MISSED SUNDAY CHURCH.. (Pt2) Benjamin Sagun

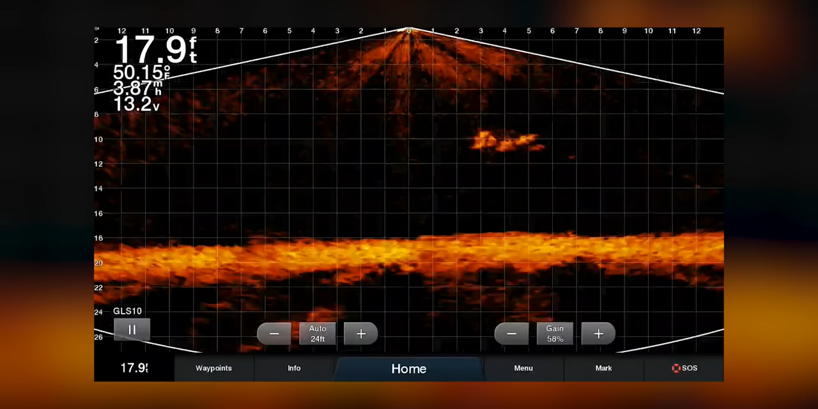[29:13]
On screen: depth 17.9 ft, water 50.15°F
18 feet deep inside of here.
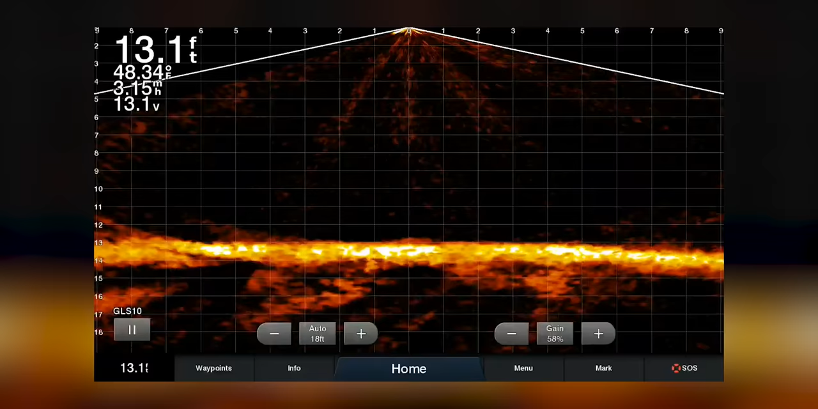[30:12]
On screen: depth 13.1 ft, water 48.34°F
13 feet, really consistent depth in here.
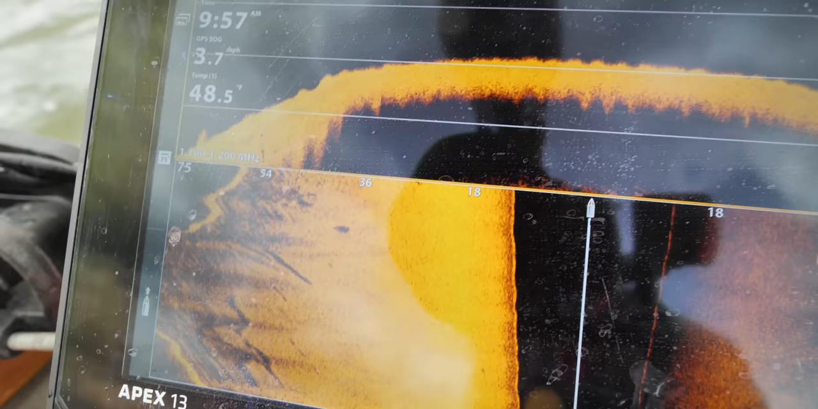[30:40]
Yeah, it's just some debris. Not wood. I mean, just some debris.
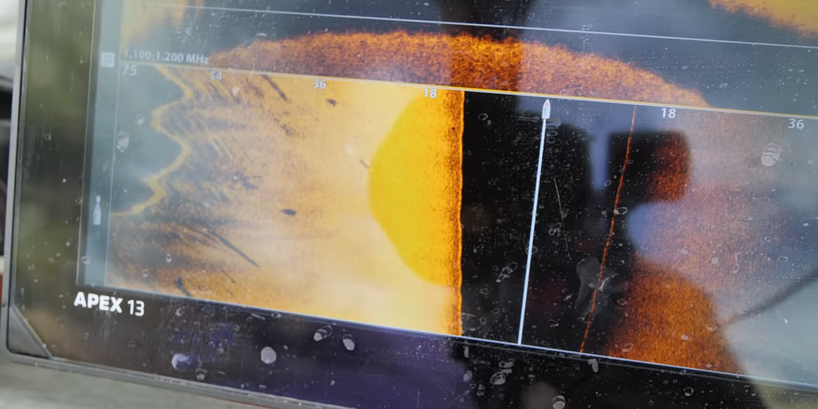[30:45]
It's not anything big enough to be a car.
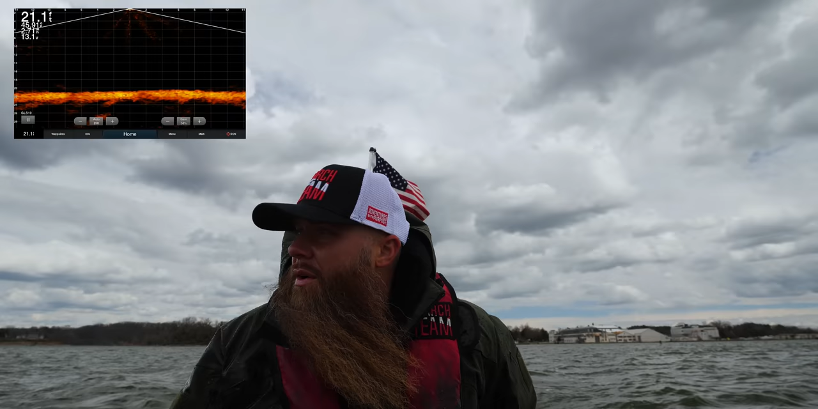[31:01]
21 feet deep, right off the edge of the Naval Academy.